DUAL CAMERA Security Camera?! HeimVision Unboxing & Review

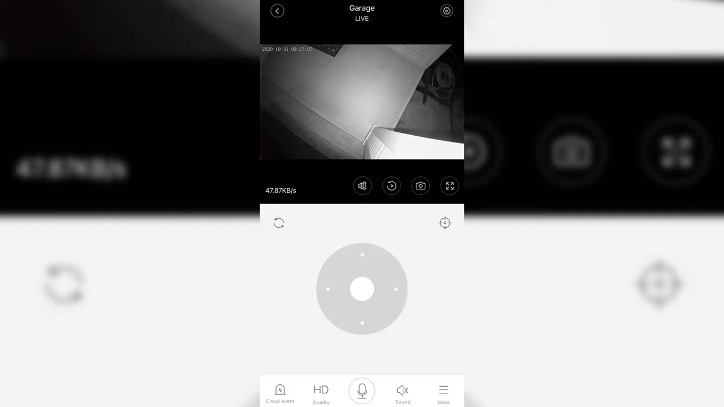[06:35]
maybe you have packages you're expecting packages to come from Amazon or something like that then you can point it look right here making sure that no one will snag it or anything like that you can also point it for example on a certain time of the day point
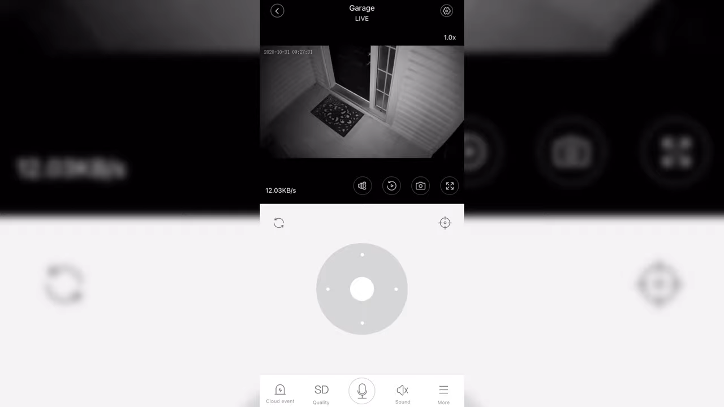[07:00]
which will determine if you want a night mode that has colored version and